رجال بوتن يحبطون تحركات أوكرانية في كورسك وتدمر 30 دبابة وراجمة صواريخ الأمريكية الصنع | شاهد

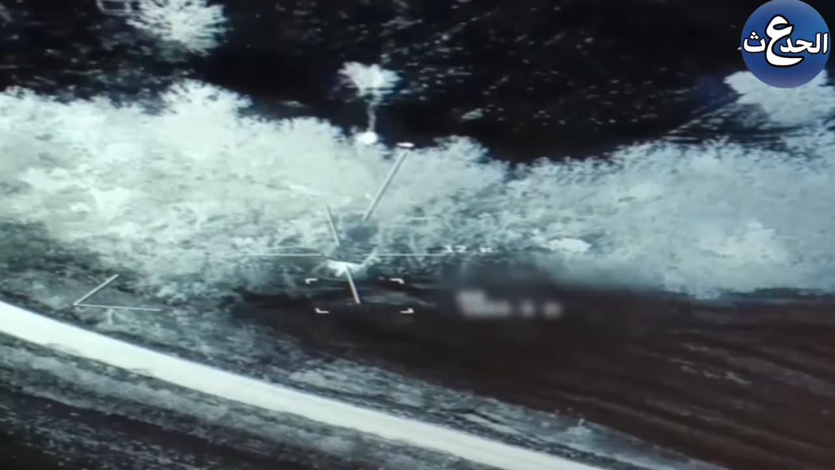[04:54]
باستفدام طائرات بدون طيار متطورة تم رصد الدبابة وتحديد أحداثياتها
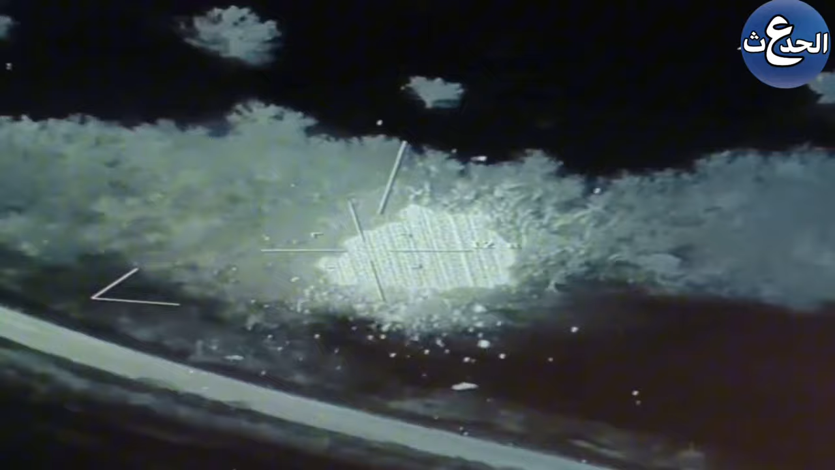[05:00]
بدقة وعلى الفور وجعت القوات الروسية ضربة مباشرة باستفدام ذفيرة
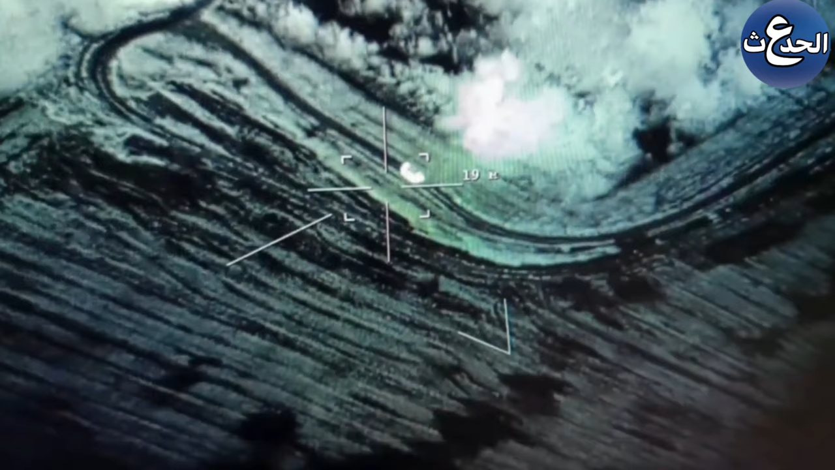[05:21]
ننتقل الآن إلى منطقة سومي حيث تمكنت
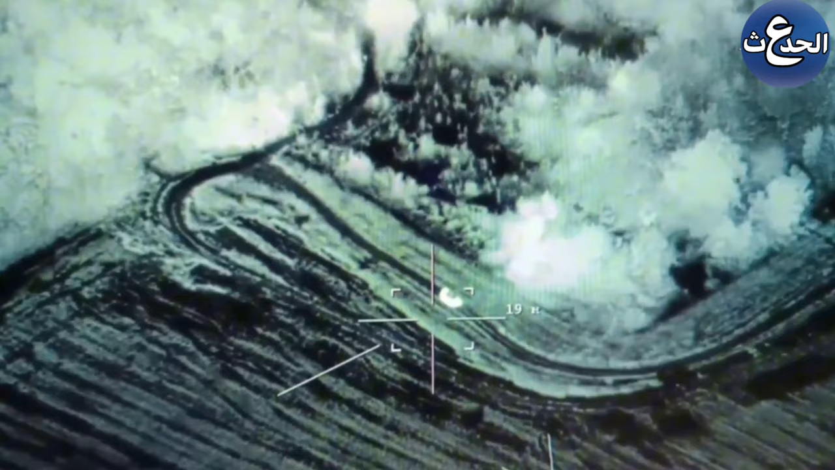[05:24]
القوات الروسية من تدمير راجمة صواريف متعددة من طراز المائتين وسبعين وهي
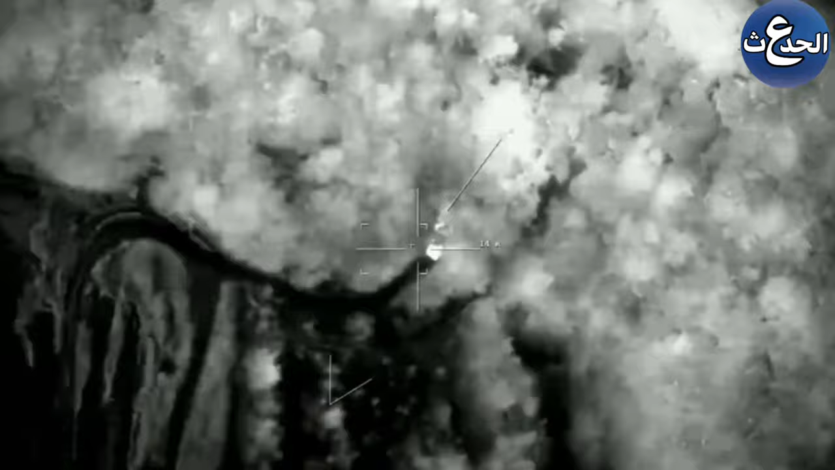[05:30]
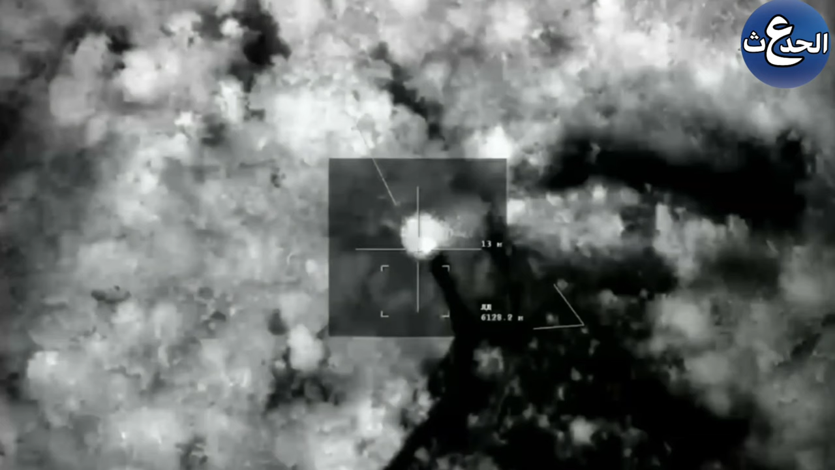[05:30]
من صنع الولايات المتحدة وحدات التحكم بالأهداف رصدت راجمة أثناء تحركها جنوب منطقة نوفي بوت على بعد 38 كم شمال ضرب سومي بعد تخديد وتأكيد الإحداثيات بدقة قررت
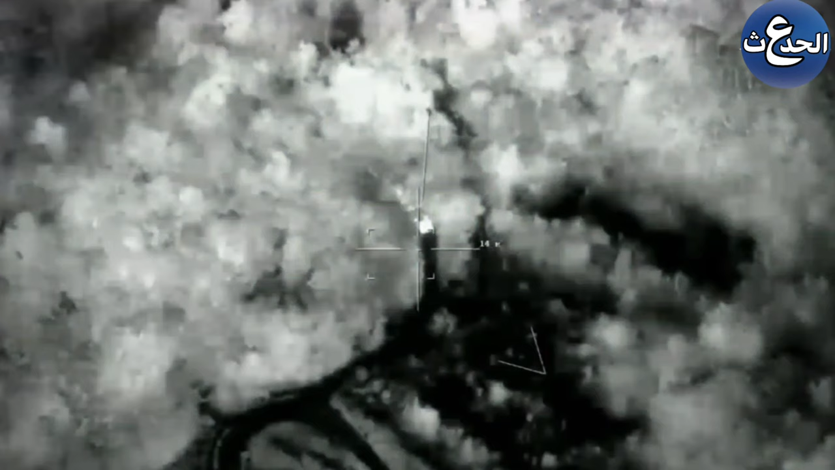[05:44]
القيادة توجيه ضربة نارية دقيقة
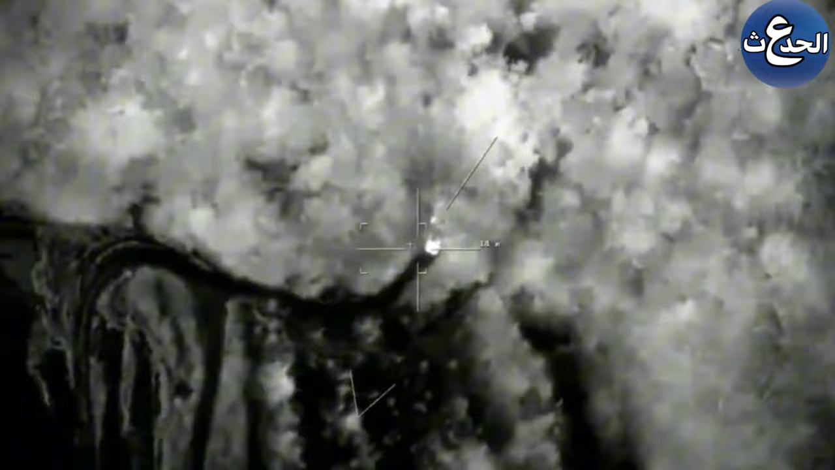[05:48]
ونتيجة لهذه الضربة تم تدمير راجمة بالكامل بالإضافة إلى حمولة ثفيرة
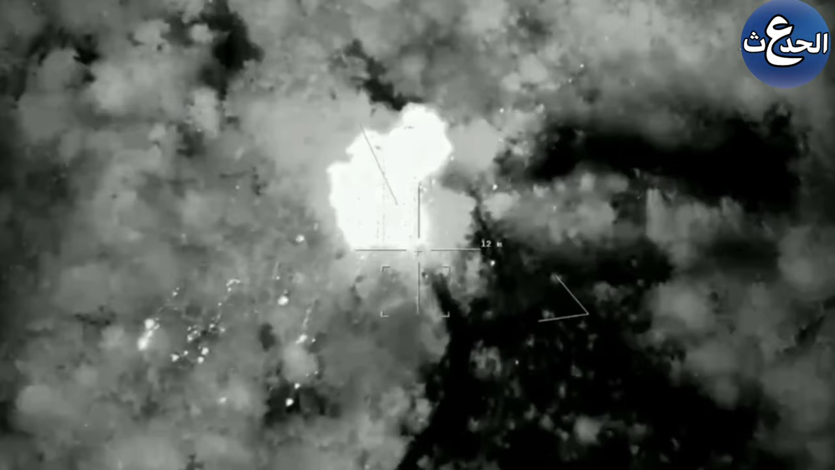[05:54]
مكونة من 20 قذيفة
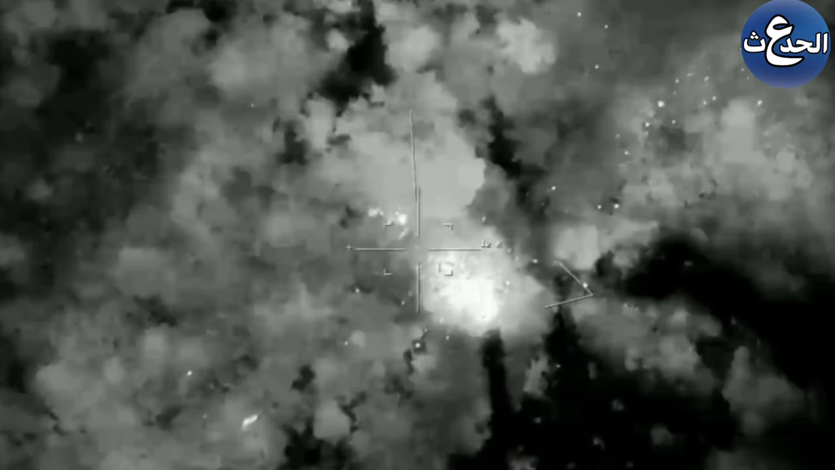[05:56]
صاروخية ومركبة مرافقة كما تم القضاء على ما يصل
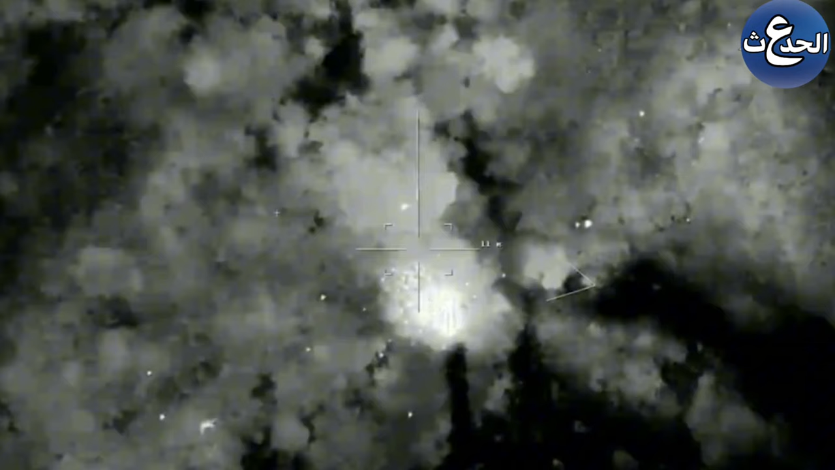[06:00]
إلى 10 جنود من قوات العدو في تطور آخر سجلت القوات الروسية إصابة مباشرة باستخدام صاروخ لانسيت المتسكع مستهدفة نظام مدفعية ذاتية حركة تابع لقوات الدفاع الأوكرانية
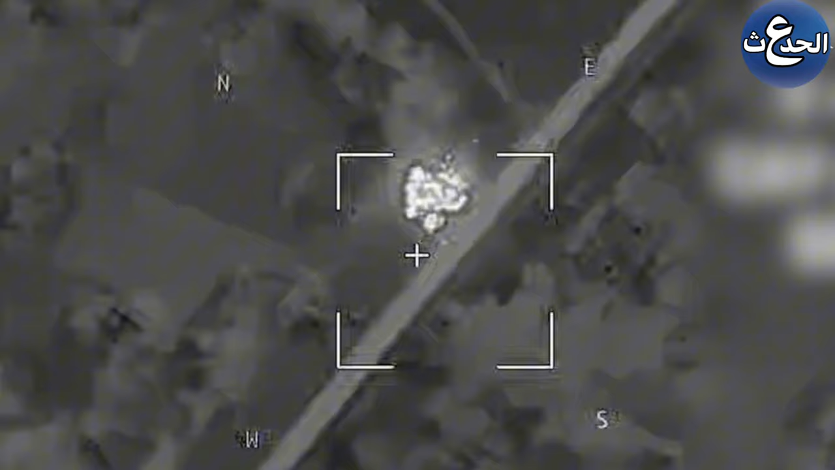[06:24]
أفيو في منطقة سومي وفقاً للقطات التحكم الموضوعي تم تدمير النظام بالكامل بعد رصده من قبل وحدات الاستطوع الجوي التالعة لمجموعة قوات سيافر فور تخديد حركة النظام المدفعي
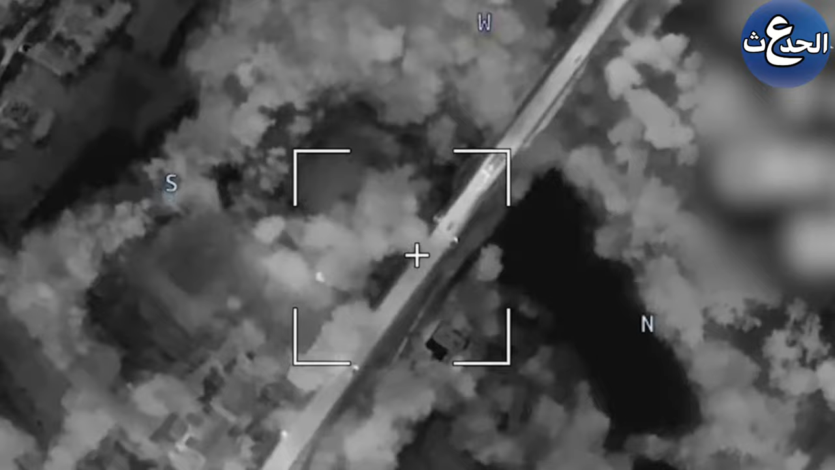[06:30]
تم توجيه الففيرة المتسكعة لانسيت بدقة محققة إصابة مباشرة على الهدف البيانات التي تم جمعها في الوقت الفعلي أكدت تدمير النظام المدفعي منا
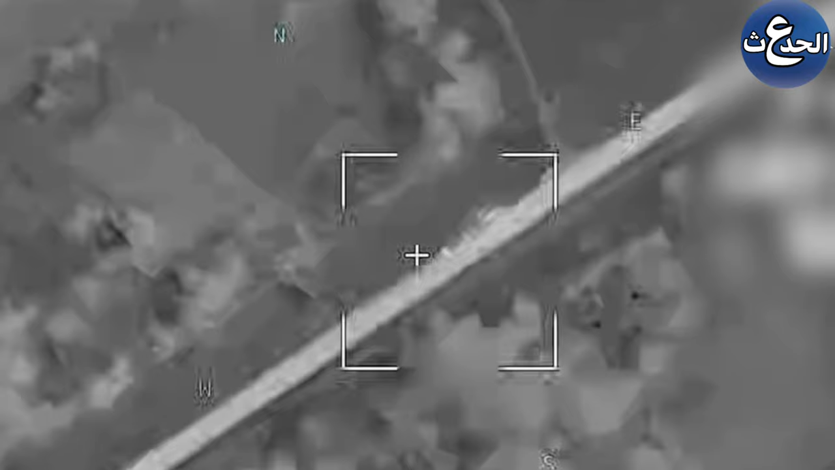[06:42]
يعزز نجاح العملية ويؤكل قدرة القوات الروسية على التعامل الفوري مع الأهداء في المكتشفة